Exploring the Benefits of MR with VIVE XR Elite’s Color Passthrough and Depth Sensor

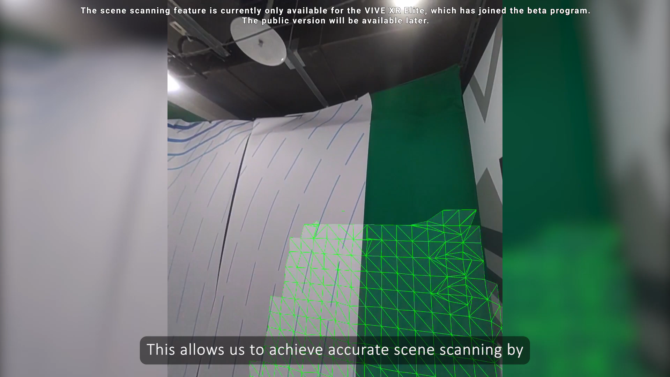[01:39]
This allows us to achieve accurate scene scanning by building a virtual mesh from the actual physical environment.